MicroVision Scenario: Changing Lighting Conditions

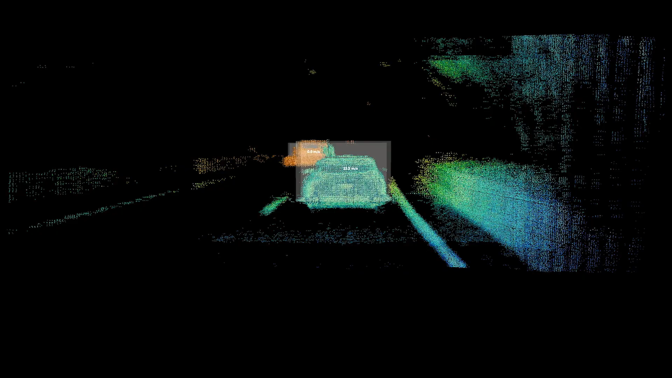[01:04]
As we come around the bend in the tunnel, Microvision's lidar provides a much more detailed picture of the road ahead.
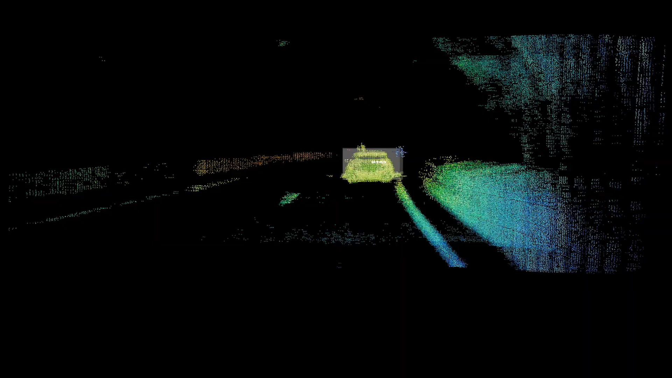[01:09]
A driver's eyes might struggle to adapt but the view from Microvision's lidar clearly shows an obstacle ahead in the left-hand lane allowing the ADAS system to take action.